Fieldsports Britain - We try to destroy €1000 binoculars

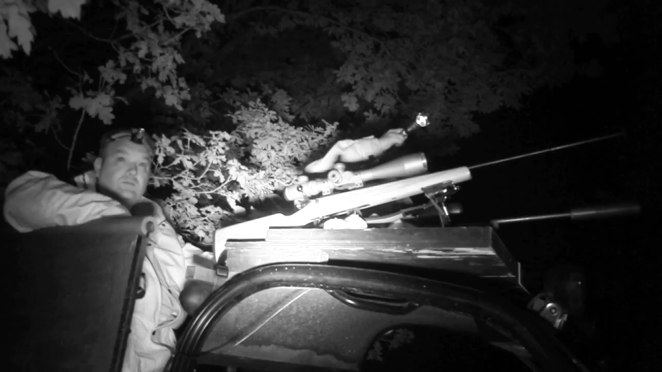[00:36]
Roy Lupton's out on a golf course to see if he can do that to a fox.
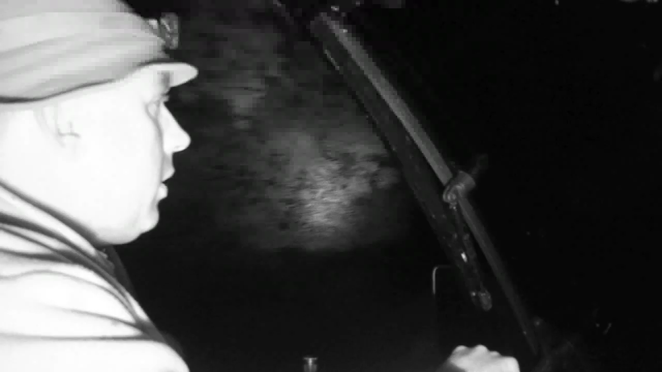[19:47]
We'll have to be careful not to make more mess than the foxes, so we drag along Darren and his gator.
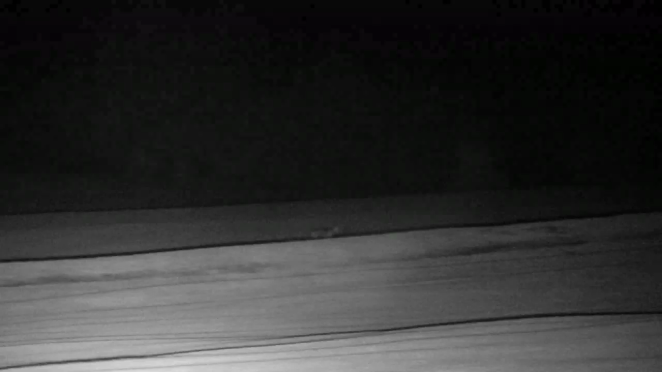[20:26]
There are actually two of them around, and with the call already back in the gator, Roy uses the silver fox call.
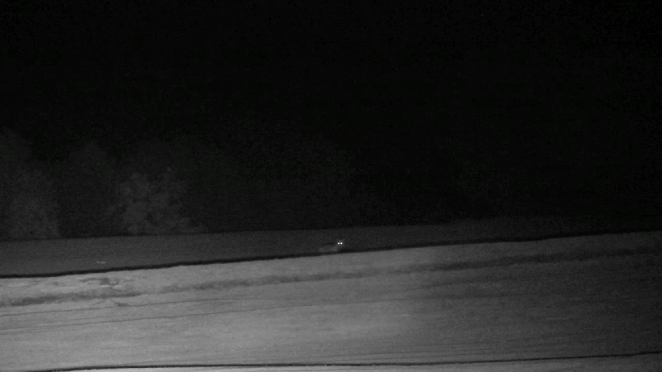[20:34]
It's hard work, but a shot presents itself and our evening suddenly starts waking up.
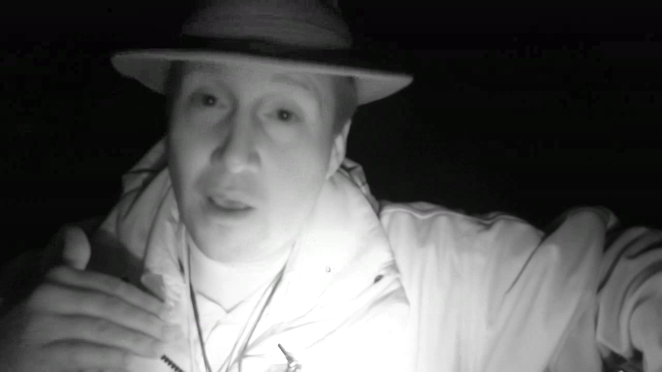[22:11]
You just never know, so it's always worth just having run through,
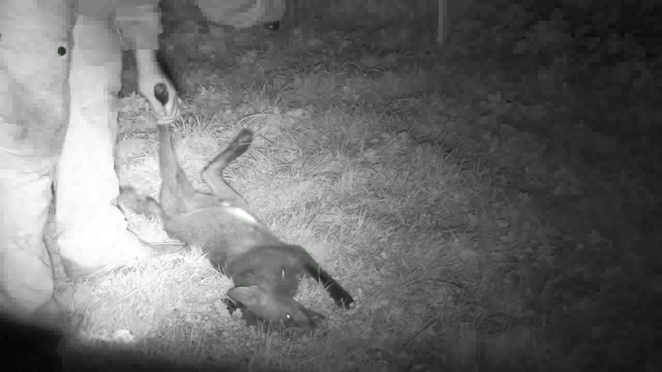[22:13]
because we'd actually called previously in this spot and gone through a whole plethora of different calls on the electronic caller to no avail. But I really thought this area was quite foxy, so I just wanted to give it another go, and we gave it another go with one of the mouth callers, and all of a sudden everything started to happen within a few seconds.
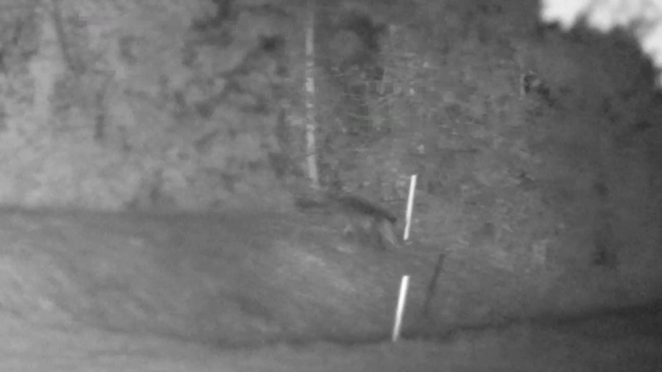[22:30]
So.
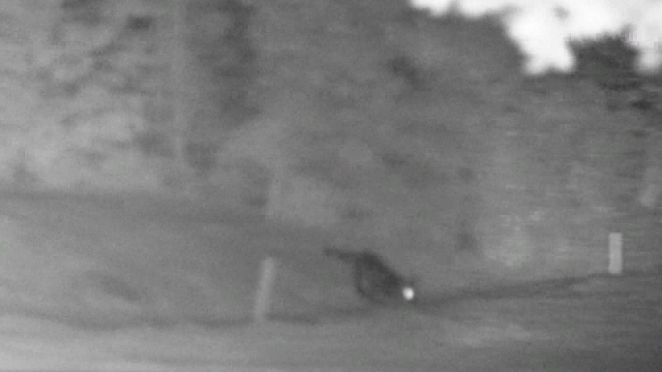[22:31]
Yeah, you've just got to always change your tactics and just be prepared to sort of change off the course of what you decided to do and experiment a little bit. Another night, it could have been one of the calls on the electronic caller that worked, so you just never know. And that's what's fun about it,
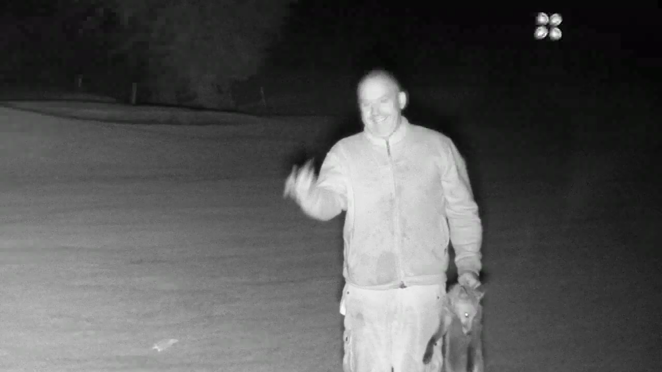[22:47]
because all of a sudden the action just kicks off and within seconds we've got two more foxes in the bag. So.
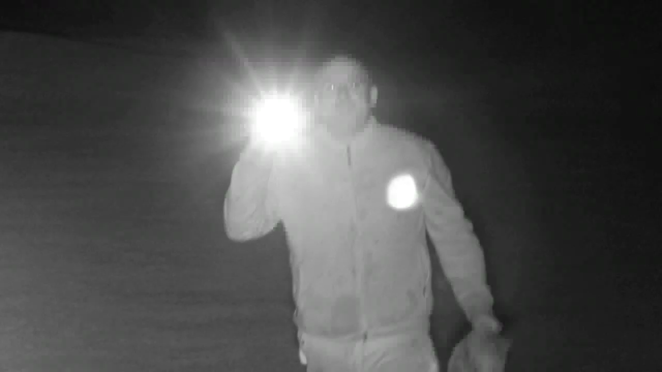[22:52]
Once again, they are adults. So where we are on this site here, we're actually surrounded quite heavily by housing.
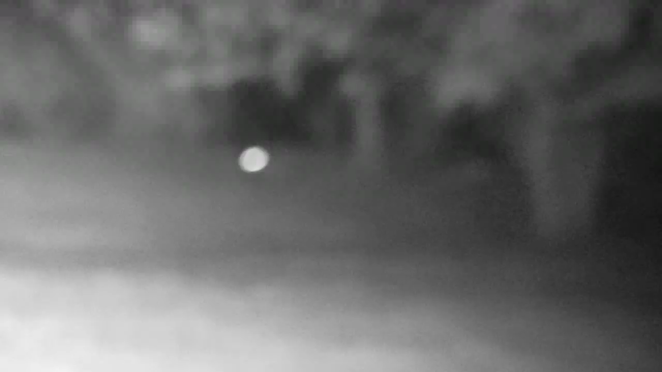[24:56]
We're now on a charge. The next hole delivers a youngster. Soon followed by another. Roy has to work this second fox harder by using a more delicate touch.
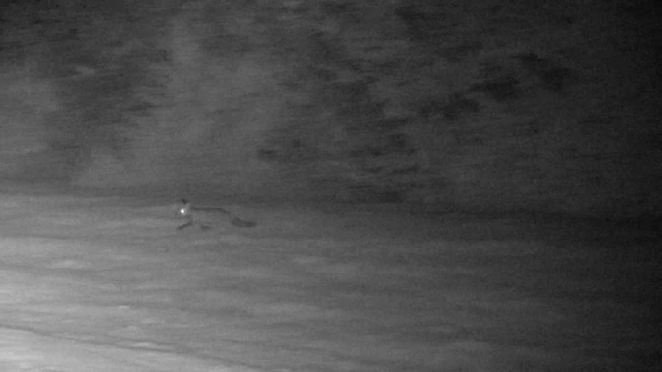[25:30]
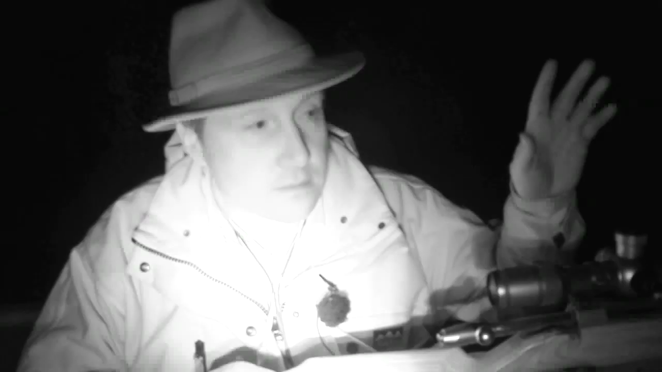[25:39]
we knew that we had a questionable backstop calling with that wood to our right. We were hoping the foxes were going to come from the wood to our left.
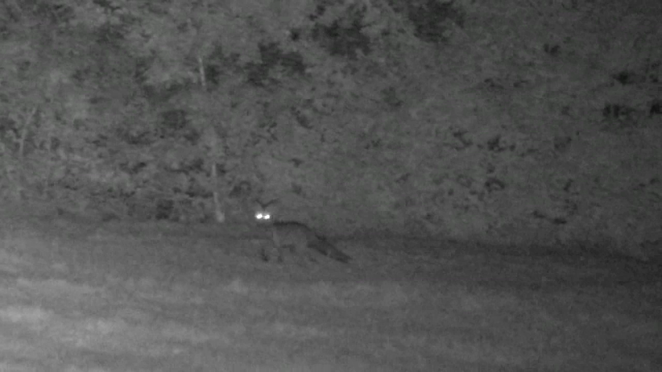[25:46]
So we just carried on squeaking. I actually changed the squeak. I really toned it down.
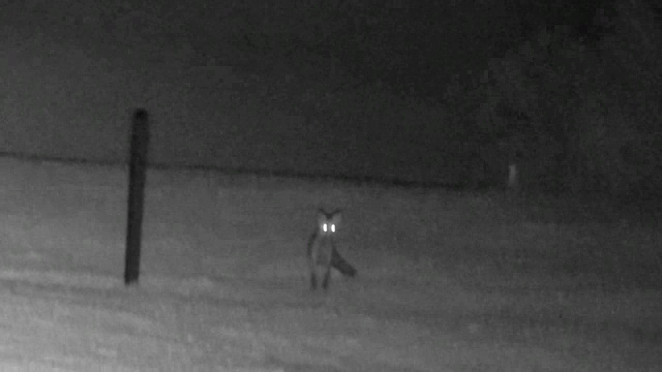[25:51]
So we went to a little mouth squeaker from Best Fox Call, which is, I think it's a willow grouse call.
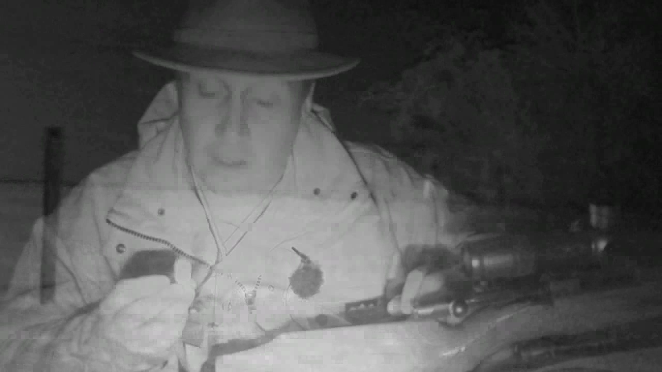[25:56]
And that was just enough to regain its interest as it was sitting there.
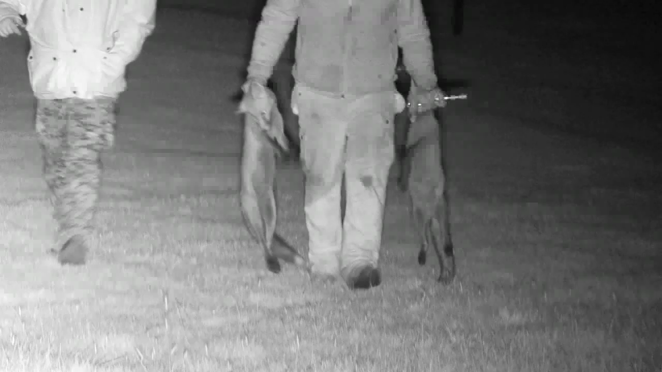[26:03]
And luckily, instead of coming or, you know, following the contour of the wood, it decided to come out to the left. So again, we had a fantastic backstop on that one because we've got rising ground there.
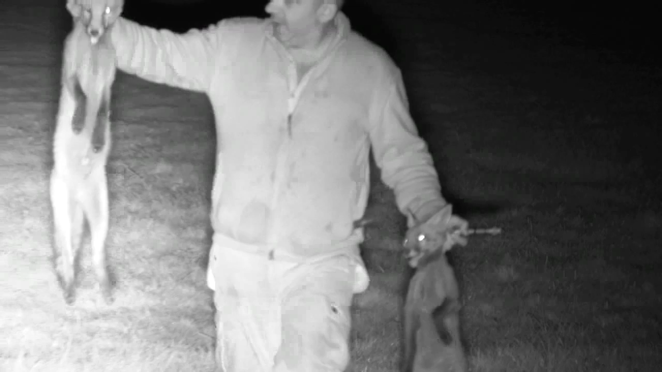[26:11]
So again, no more than 40, 50 yards off and perfect shot.
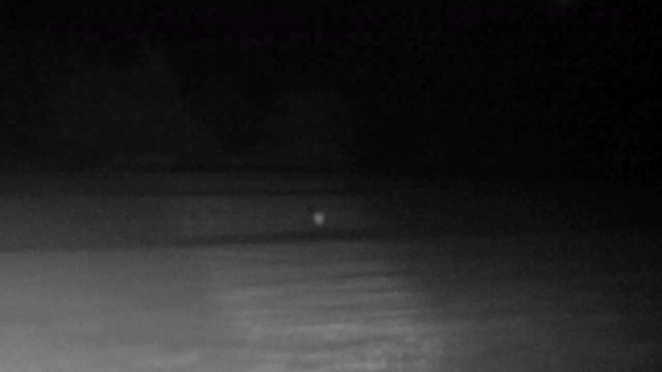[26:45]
Our last customer is another long play. The fox comes from the woodland on the far edge.
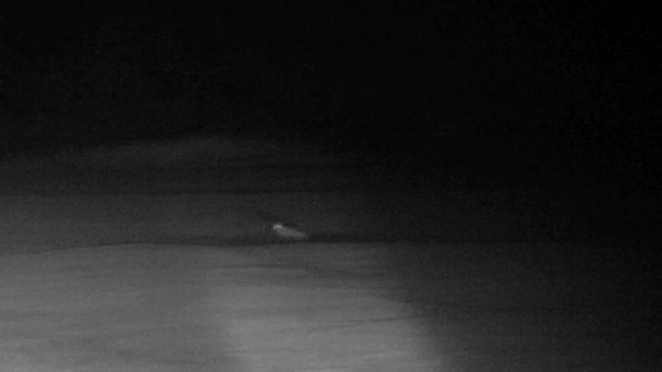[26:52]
Before it's too close, Roy knocks it over. After a slow start, it's been a really satisfying night with some lovely shots from the rough and across the green.